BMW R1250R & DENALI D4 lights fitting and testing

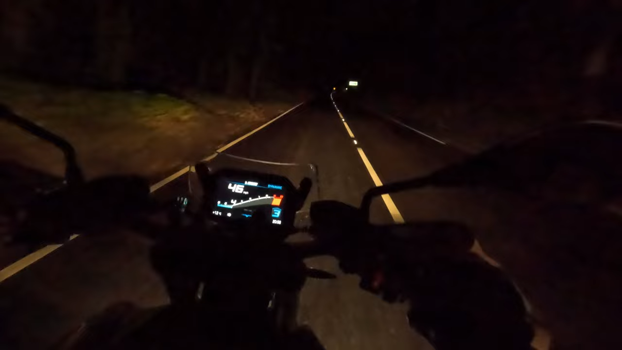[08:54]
However, my initial impression was that the D4s were not throwing enough light down the road to improve on the bike's dip beam. Then when I got home, it occurred to me that the lenses on the D4s were the true hybrid lenses.
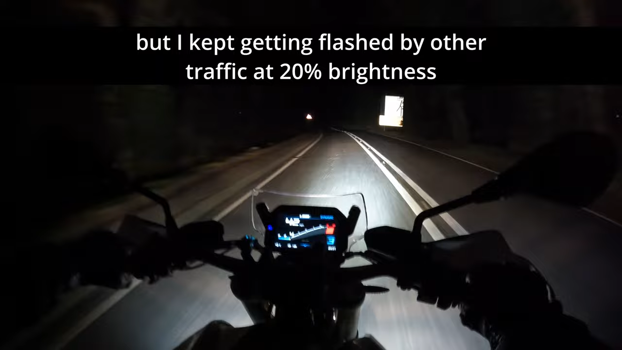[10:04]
I can see that it is lighting up the road ahead a fair bit, but not a lot. Right, I think it's about to get pretty dark here, so I can see the Denalis are projecting ahead of the low beam. So yeah, I got flashed. So here we are with low beam, and let's go high beam. And you can see how much it makes the road brighter right in front of me.
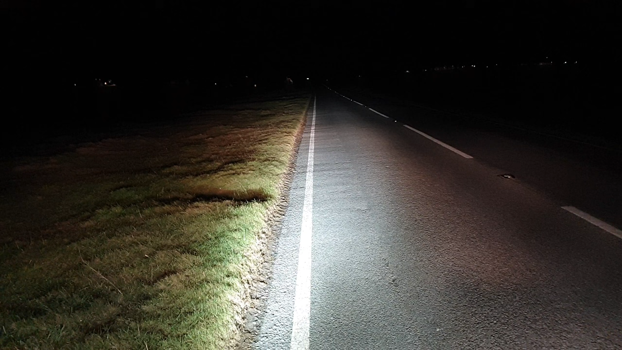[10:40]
And that's not really what I want. I want it brighter further down the road. Let's see if I can lean these lights up, these spots up. Can you see that, me moving that around? It's not really lighting up the road that much far ahead. So low beam and 20% lights on the Denalis, put in configuration mode, there's 0, 10, 20. So yeah, it's lighting up the road ahead.
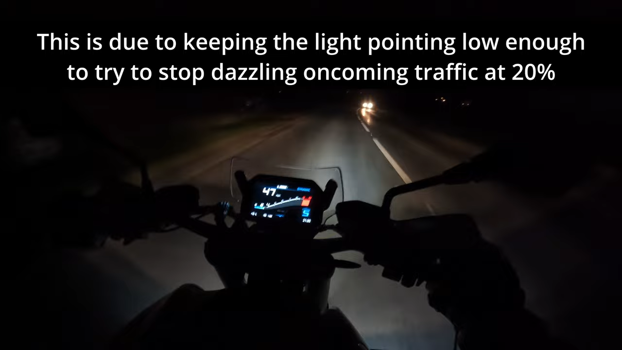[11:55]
See, that's better. I'm on a bit of dark tarmac, and it's easy to see ahead of you, believe it or not. Right, I'm gonna do a test to see. Oh, I got flashed. Definitely got flashed there again. So I'm gonna do a test to see how comfortable it is riding just with low beam. I think the Denalis as they are now, they've raised night riding speeds
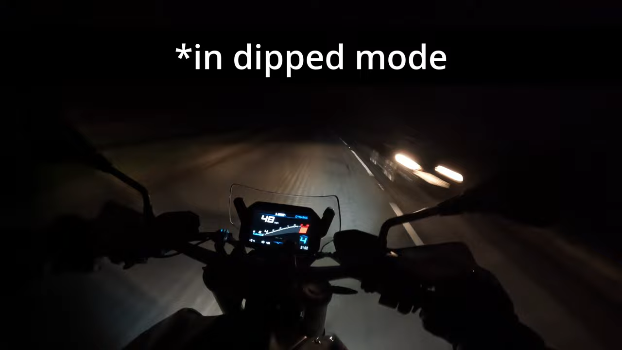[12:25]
from under 40 to about 50. But at what cost for other road users? That's the problem. In summary, I've wasted about £300 on those D4s.